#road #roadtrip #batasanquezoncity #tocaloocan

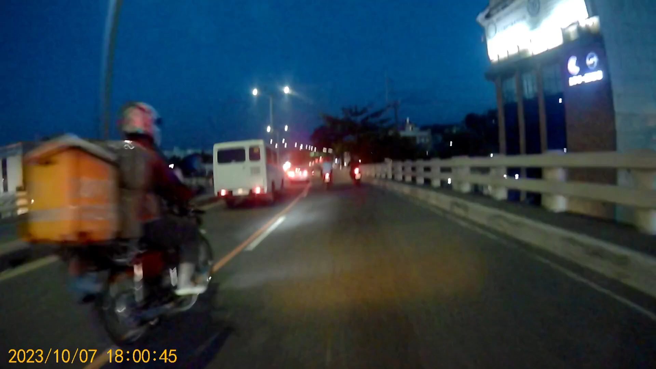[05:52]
Avenue. Ayan, ito po yung Skyway ng Commonwealth.
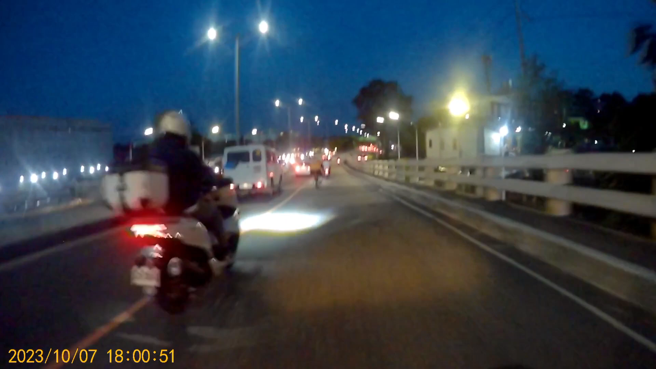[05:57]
Ayan.
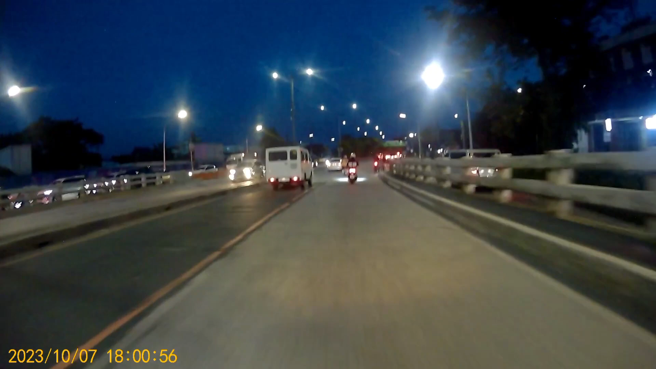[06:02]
Tayo po ay papaikotin po muna natin yung camera. Hinto tayo sa gitna at
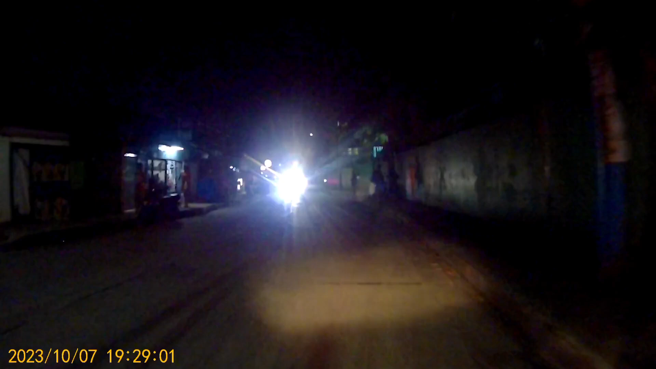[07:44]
Ayan, dire-diretso po tayo mga kamanong, mga kalalabs. Ayan, ito na po yung Batasan Road, Quezon City. Ayan. Ito na yung Batasan Road.